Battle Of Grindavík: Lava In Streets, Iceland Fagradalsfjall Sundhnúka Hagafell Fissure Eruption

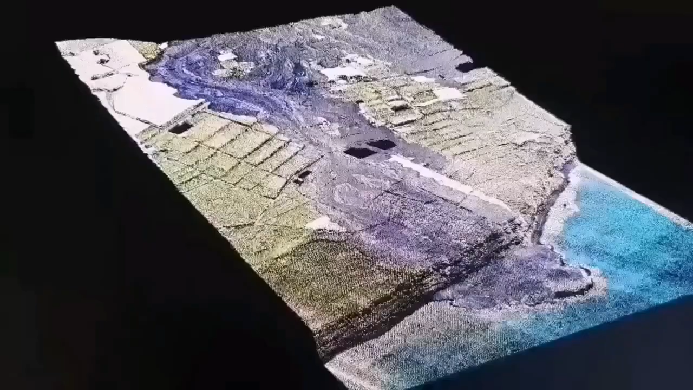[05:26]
3D model we have created and it shows the lava